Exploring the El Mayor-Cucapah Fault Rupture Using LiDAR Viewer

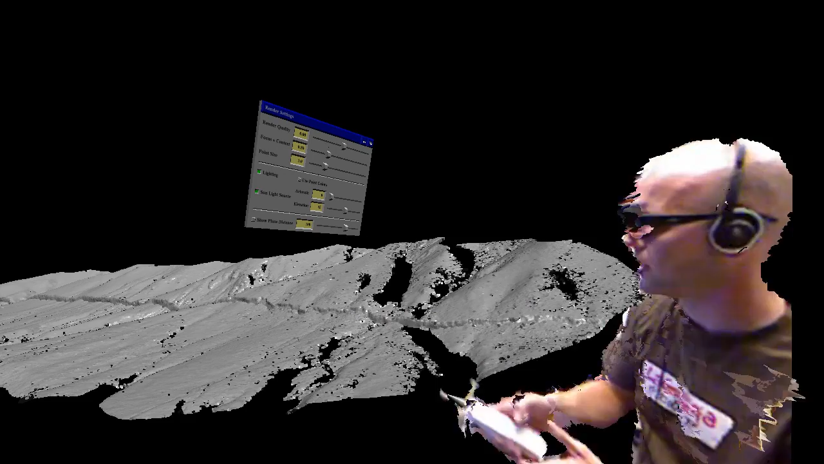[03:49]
Up on top, it's nice and flat, it slopes downward, then there's an abrupt break, steeper slope, and it flattens out again.
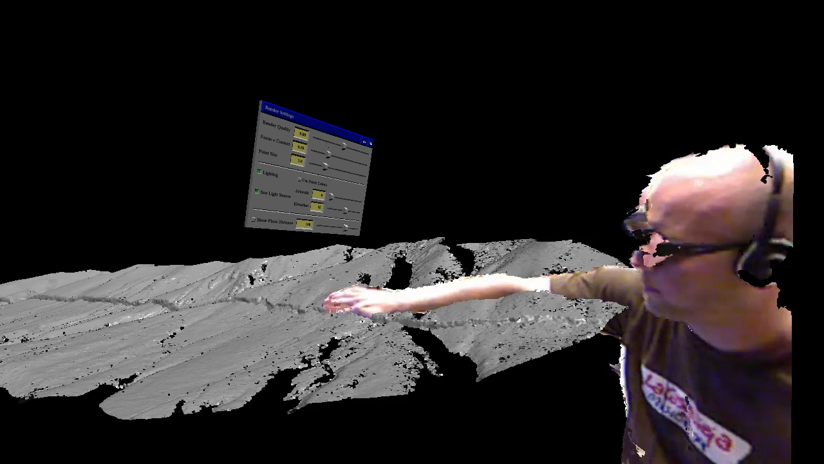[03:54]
This portion of the landscape that has a steeper slope than the rest that surrounds the modern rupture represents an old degraded earthquake rupture.
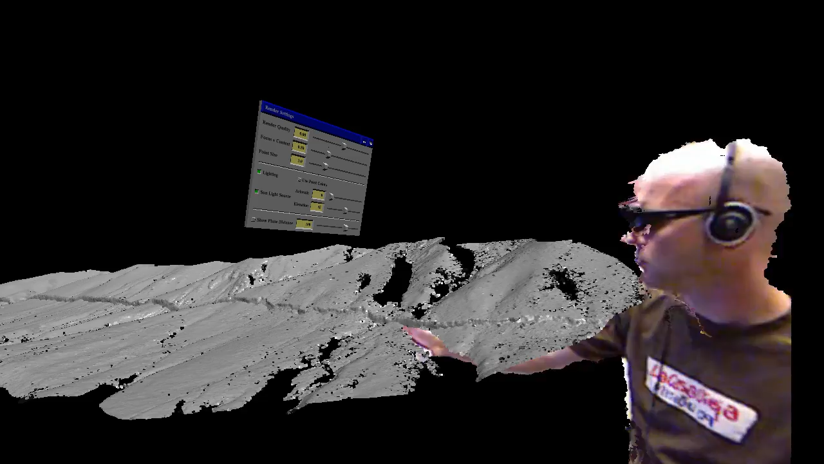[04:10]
So in this case, we know that this fault has had at least one previous seismic event that created a scarp like this in exactly this spot.
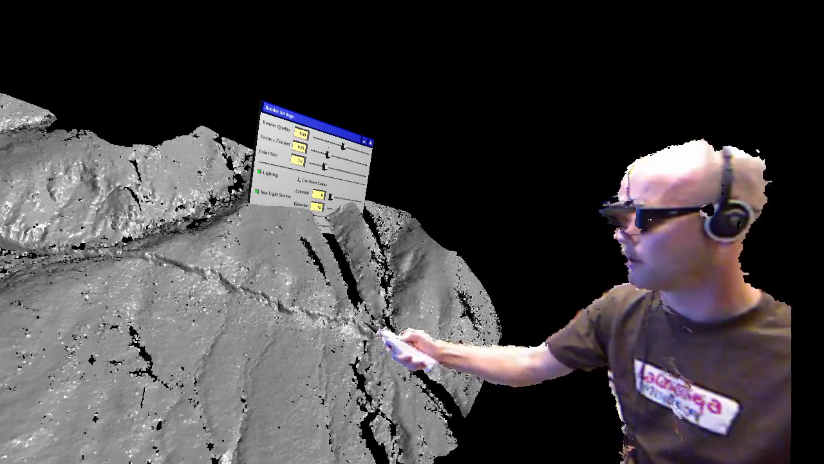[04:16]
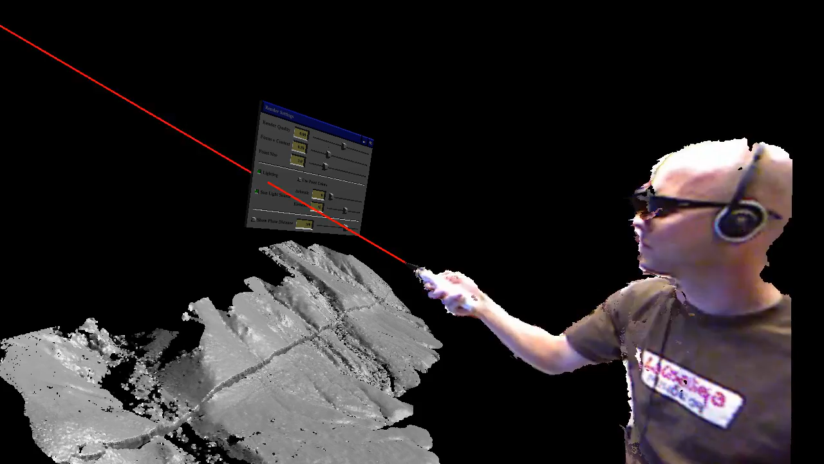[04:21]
Another thing we can show you using the LiDAR data
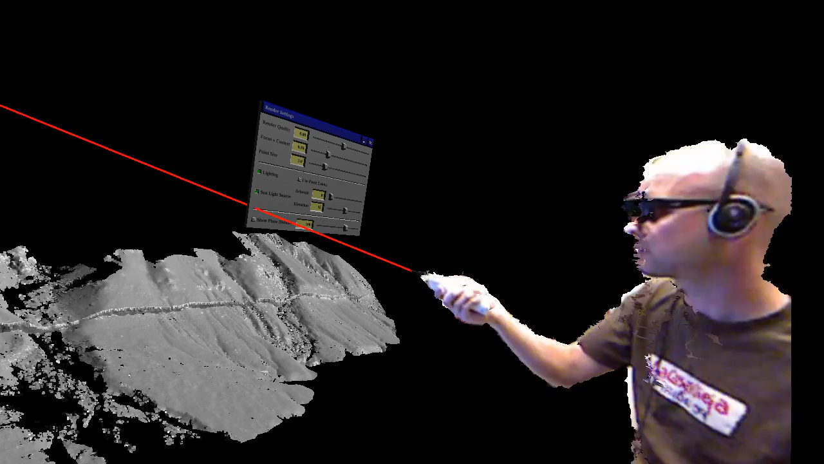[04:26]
is some of the capability that the
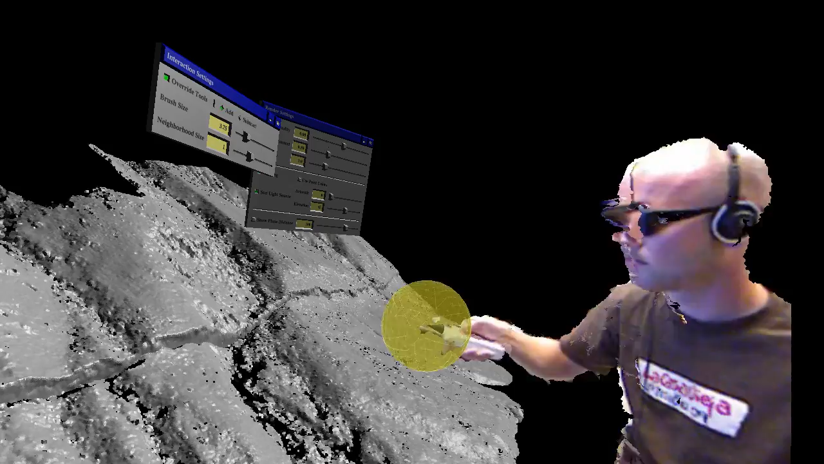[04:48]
They can be used for other sorts of display and analysis.
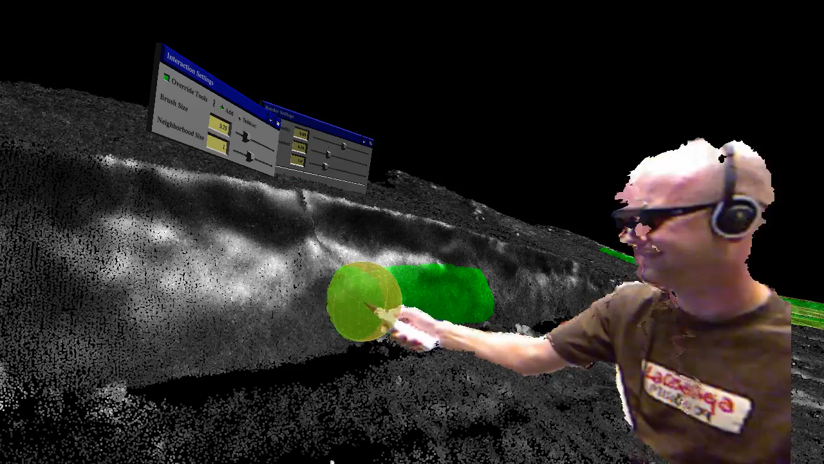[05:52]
So, we have points that roughly define our fault surface. And we're going to fit a geometric primitive to them.
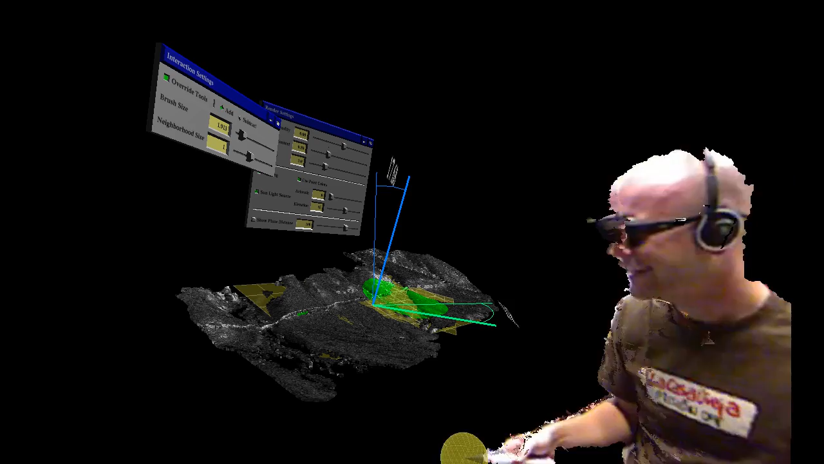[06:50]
So, what I've done here is accidentally selected points on a large swath of the data.
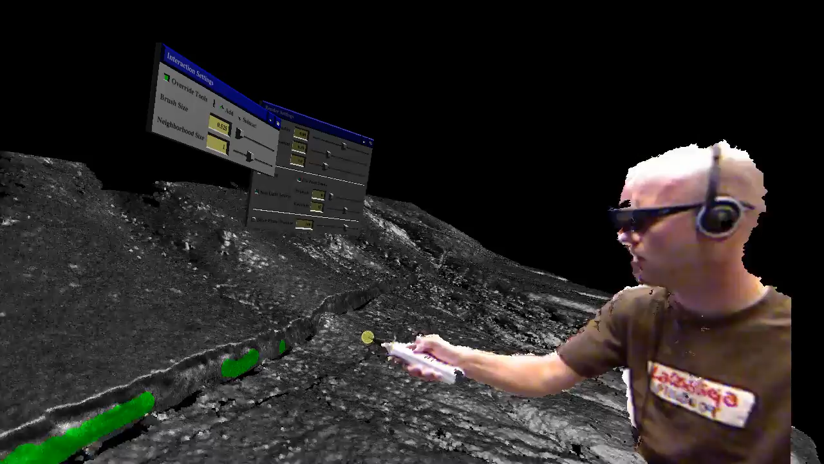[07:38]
So, I'm choosing portions of the free face of this escarpment that represent basically the vertical actual face of the fault. At the top of it, you can see, and especially right here actually, you can see where material has fallen off of the scarp. This happened during the shaking of the earthquake. Material fell from the top and landed in this pile in the bottom.
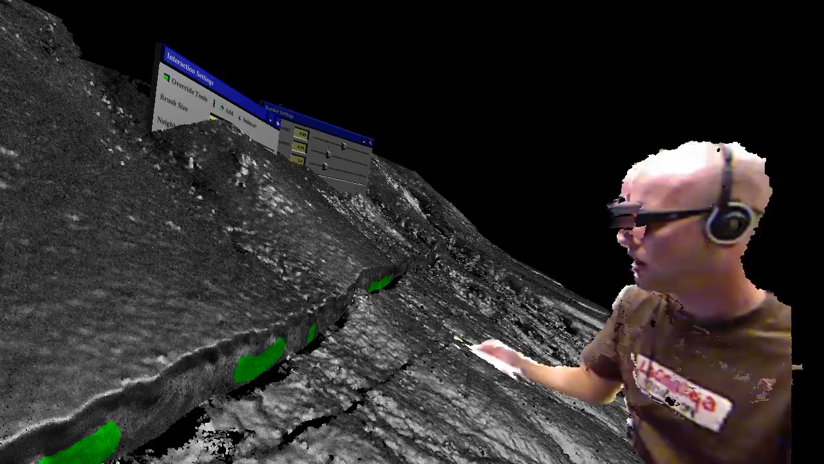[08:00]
It filled in this hole that opened along the fault.
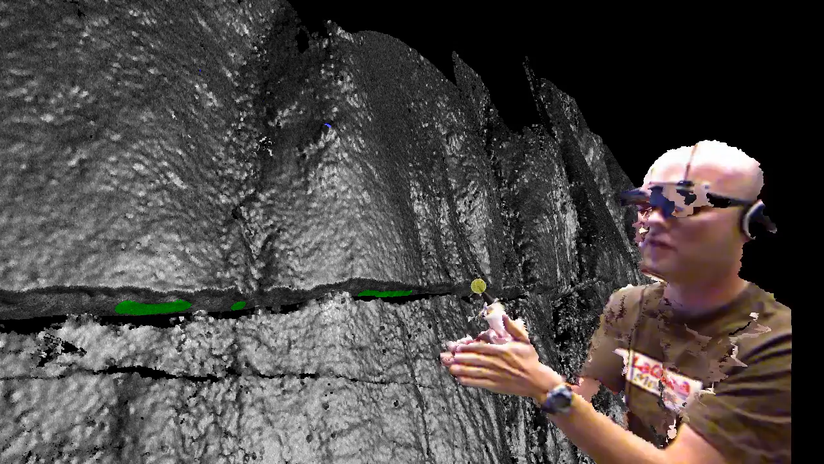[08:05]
As the sides moved apart, they sort of split, moved downward and outward.
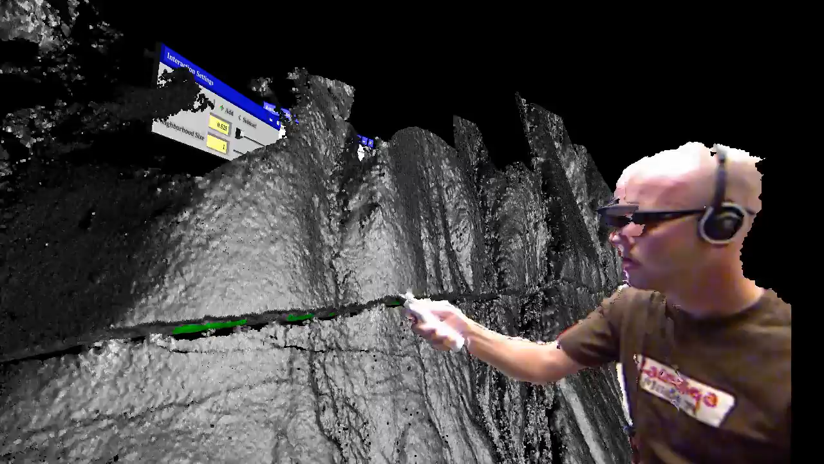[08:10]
So, now, with a more reasonable selection,
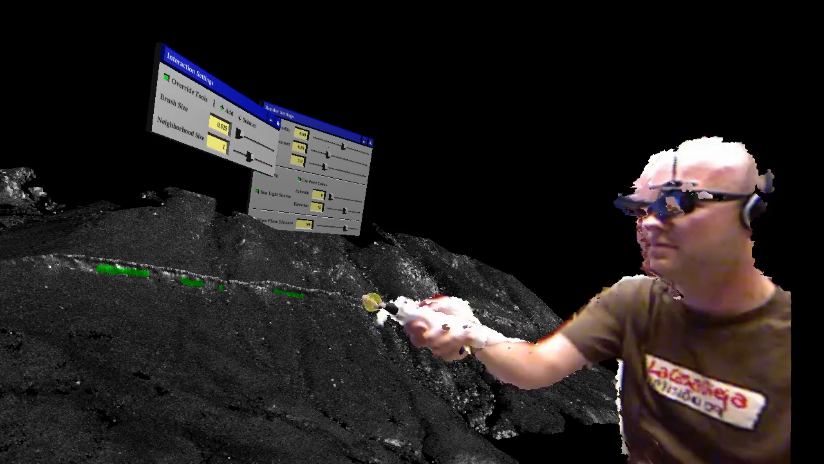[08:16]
I'm going to try this little exercise again of fitting a geometric plane to it.
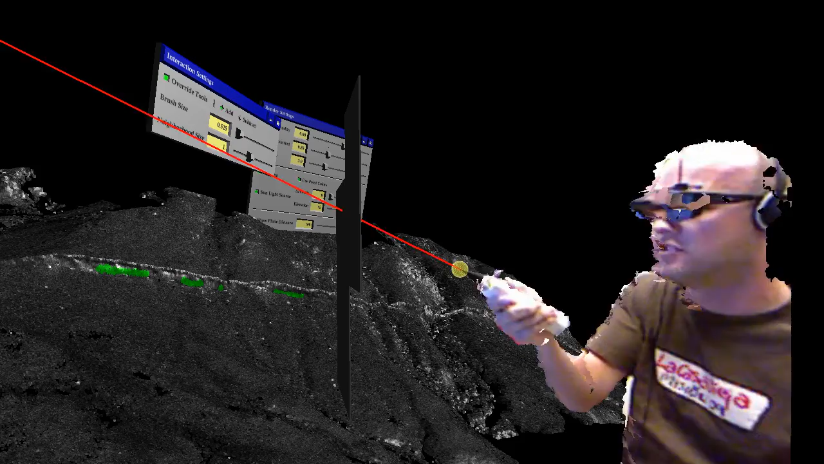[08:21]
And we have markers on here that indicate the orientation of this plane. In geology, we're going to call these a strike and a dip.
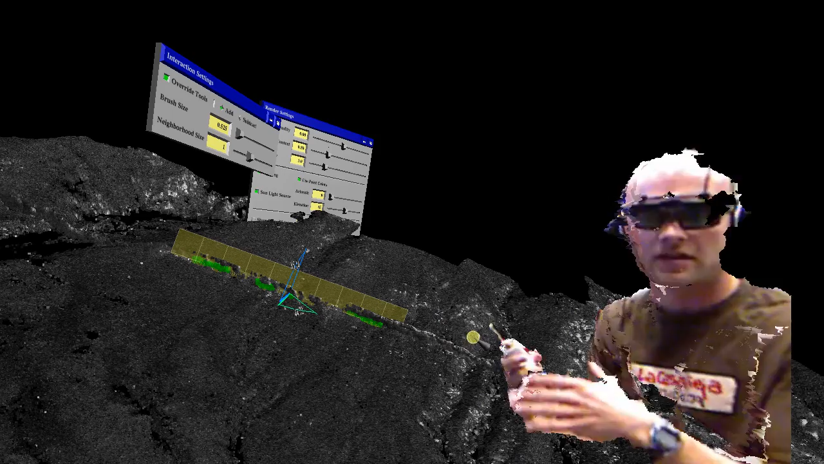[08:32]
The strike is the horizontal trace of any plane in space.
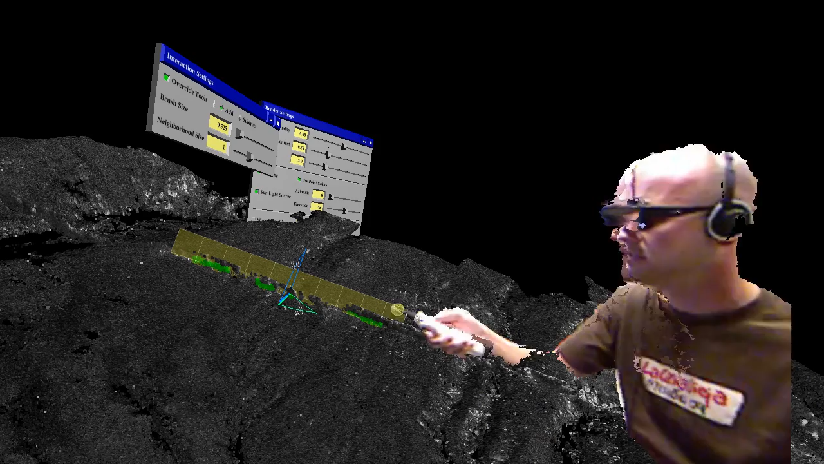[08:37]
We use it to define the orientation of sedimentary layers or, in this case, of fault surfaces.
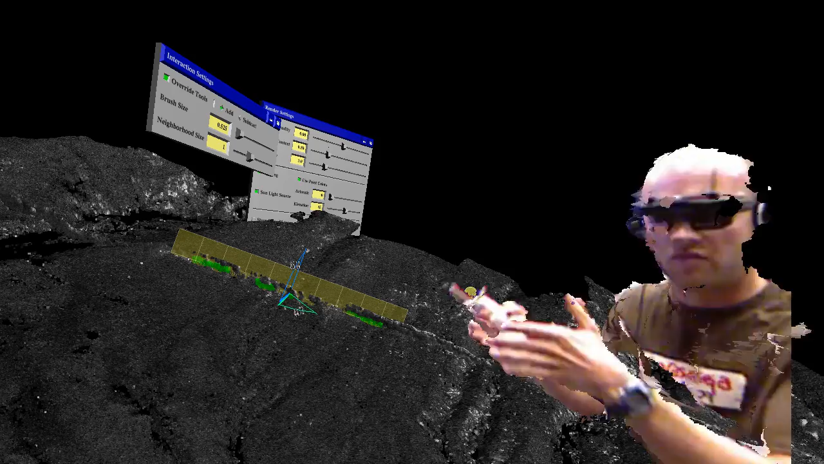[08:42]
So, the blue represents this orientation from vertical.
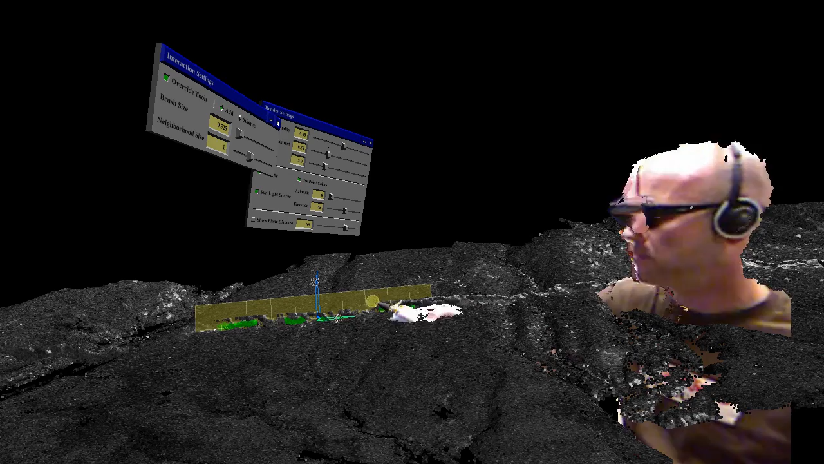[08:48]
We see it says 85 degrees, which is about what we expect.
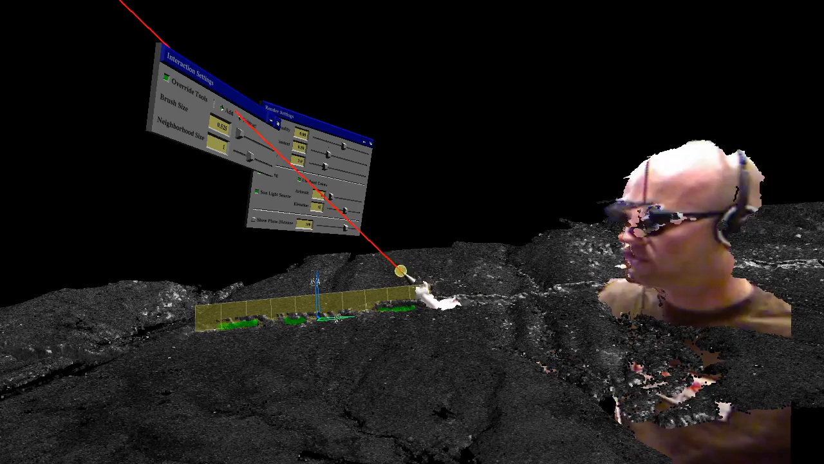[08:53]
It's a nearly vertical face. It's the orientation away from horizontal, actually.